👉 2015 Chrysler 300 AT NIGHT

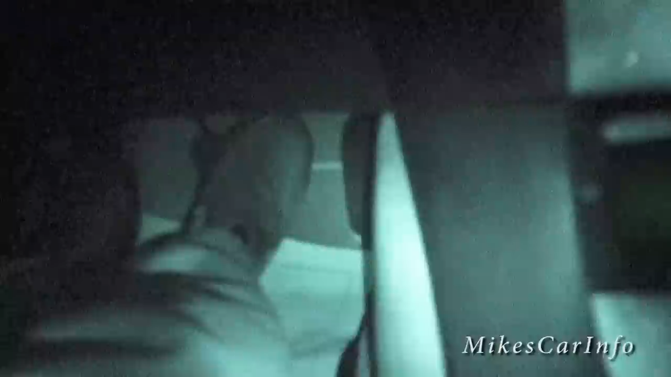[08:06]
just so you can see well it's not really helping but uh